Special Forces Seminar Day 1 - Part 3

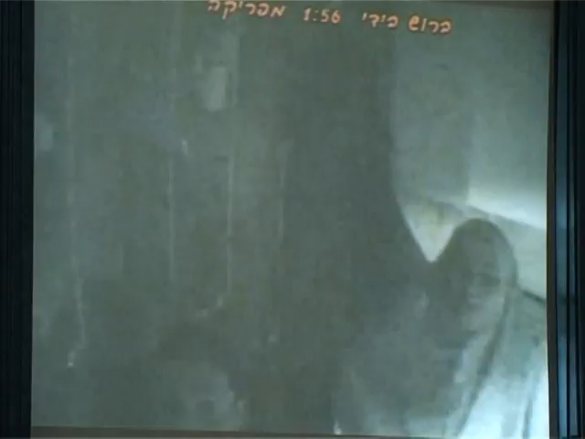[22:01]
And they catch the guy and they investigate him in the area,